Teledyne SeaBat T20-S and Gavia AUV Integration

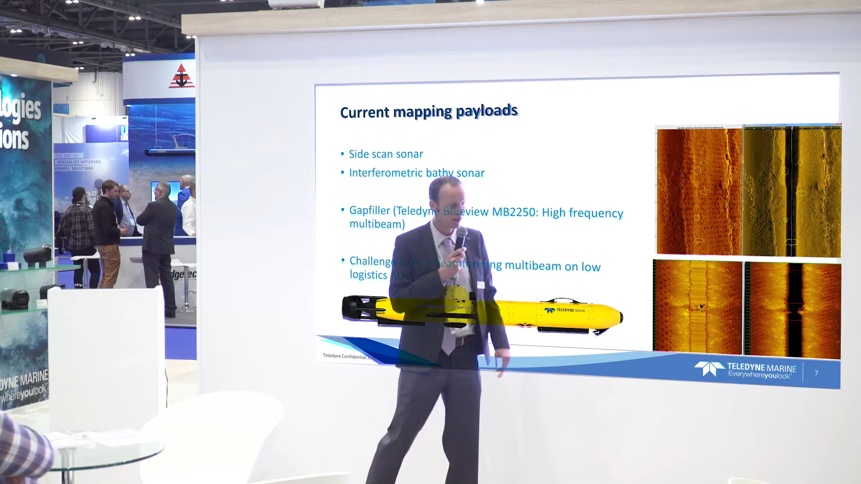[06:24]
Obviously, you know, the disadvantage of systems like these, like a, like a side scan is, of course, you have that nadir gap, right?
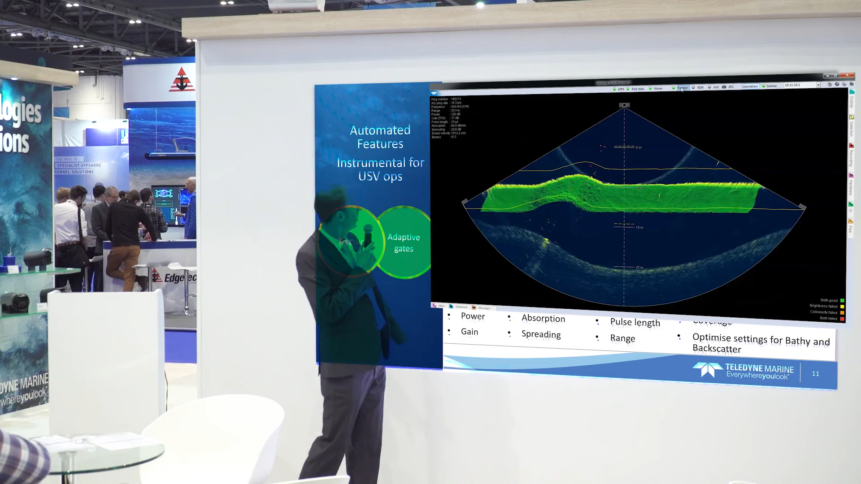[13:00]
And then you see that ringing starts to decrease immediately. So it finds the right gain values.
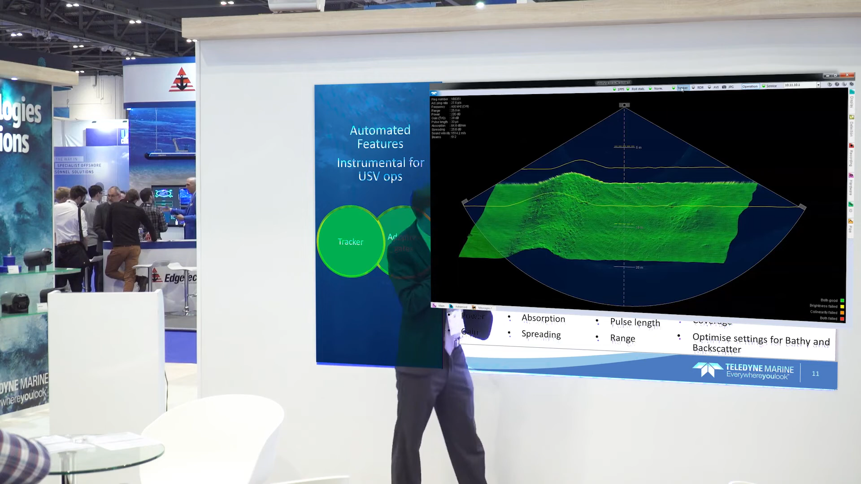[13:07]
Um, the altitude of the AUV would change, right?
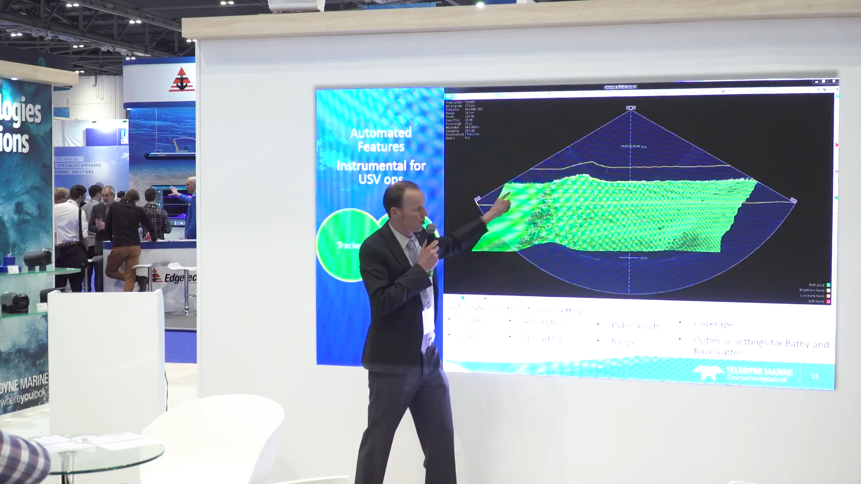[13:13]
It would change the, uh, the range value as well. So you don't have to worry about fixed settings. Um, this can really work in a hands-off fashion.
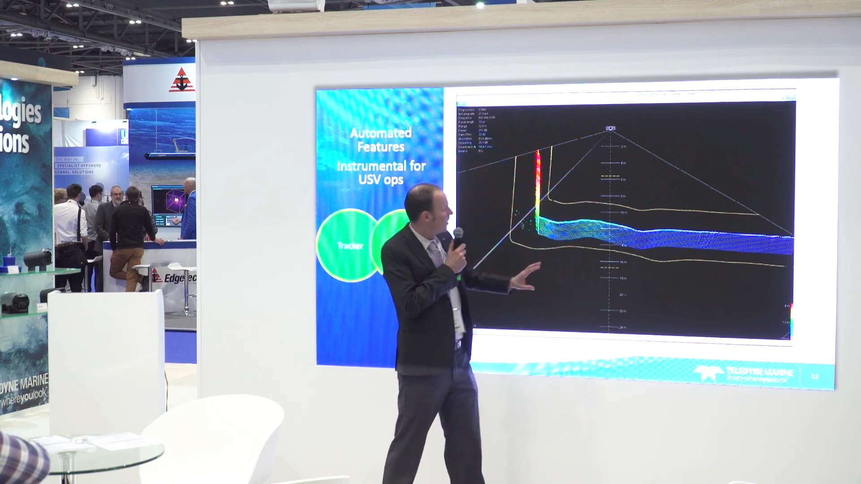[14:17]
Um, and with the adaptive gates, what these are, is these yellow lines, and they basically tell the bottom detection, it says, this is where we found the C, but last time, go look for it here, right? Um, so I'll show you an example here.
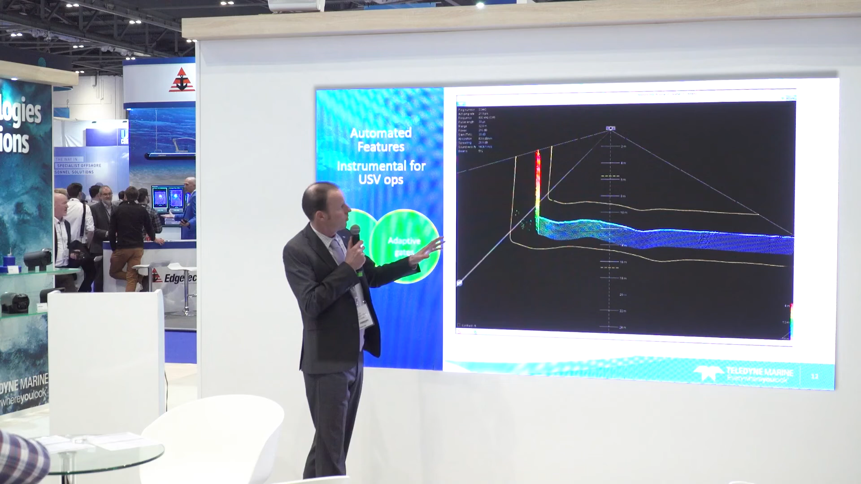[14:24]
This is an example where we're going past the key wall. Not a typical scenario with an AV, but a, I, I, I, I want to show you that because it gives you an idea of the kind of the flexibility of the power of the adaptive gates.
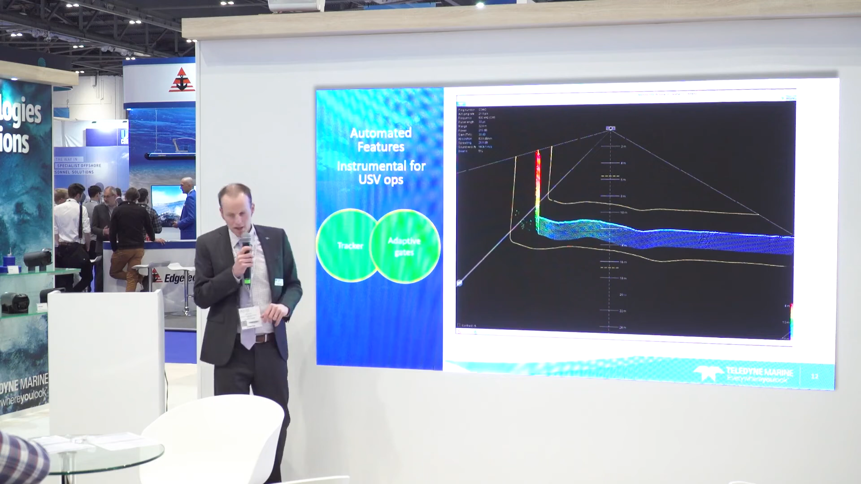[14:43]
Um, it's easy enough on a, on a flat C bed, of course, but here we have a man-made structure, and, and, and it still is able to follow it.
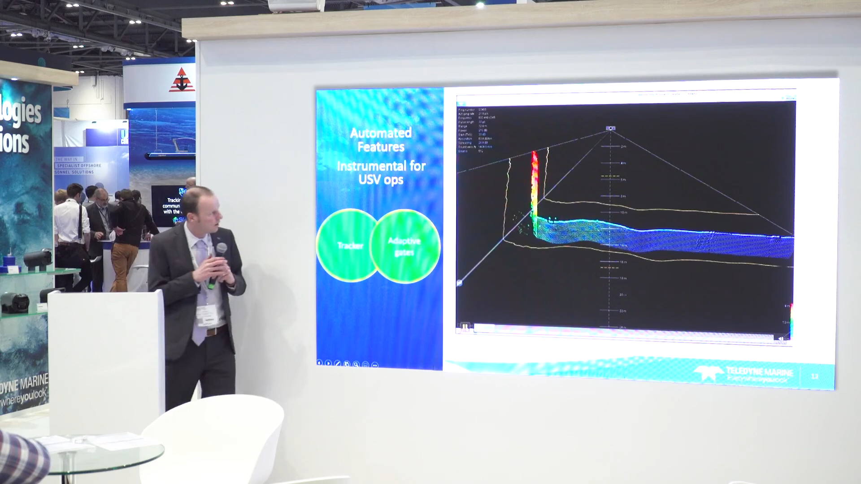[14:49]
So there you go. So you see some objects. We're not losing any data, right? It's following the C bed.